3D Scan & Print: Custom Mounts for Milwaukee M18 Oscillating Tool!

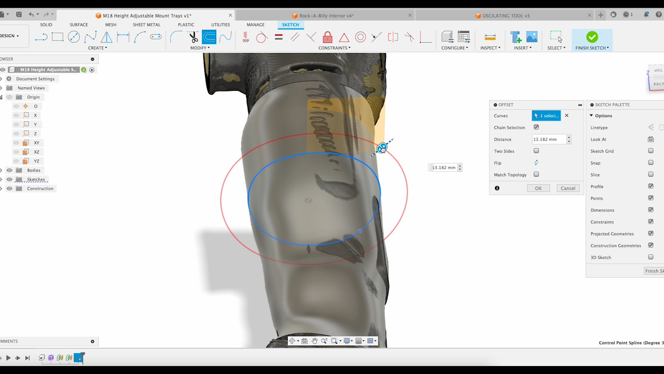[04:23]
From there, I just offset that profile by 14 millimeters to give me the thickness of the part that I wanted to create.
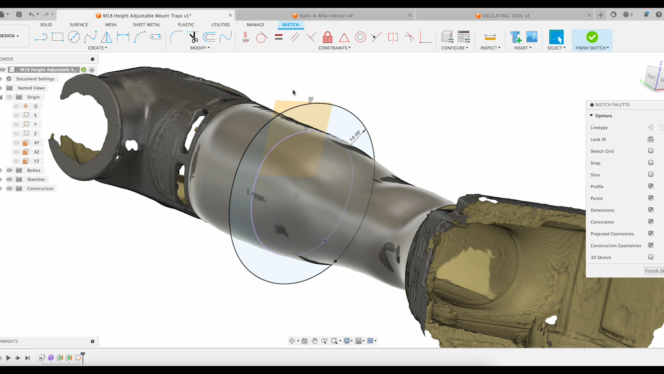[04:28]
And that'll give me a nice area to use for the actual solid that I'm going to do.
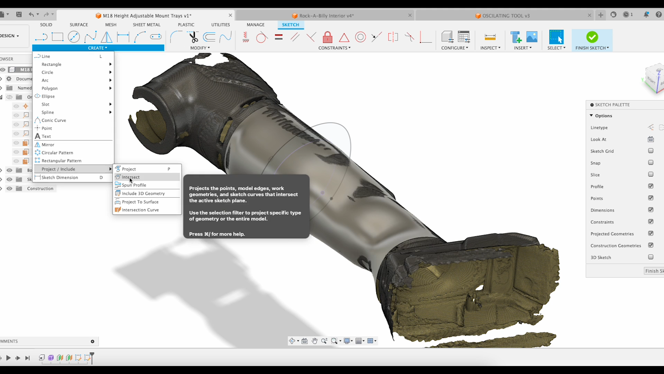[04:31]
So I offset that surface again, took, and now I'm going to do a loft between those two surfaces.
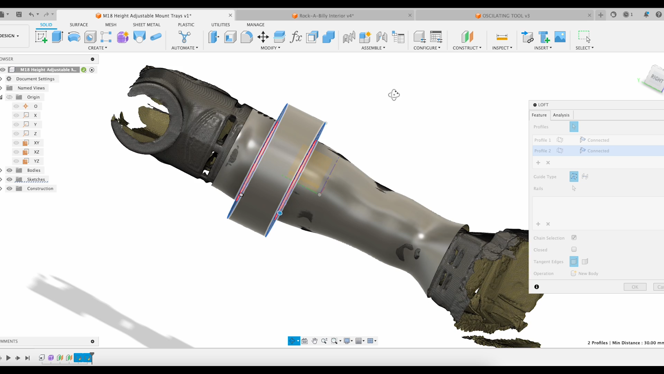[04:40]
And that's going to end up being my solid area. I need to do this one more time,
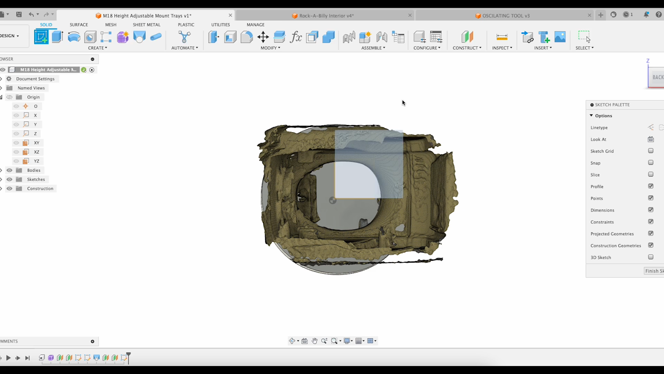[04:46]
offset by 100 millimeters to give me the area for the second clamp. Just two areas is all that I planned to use.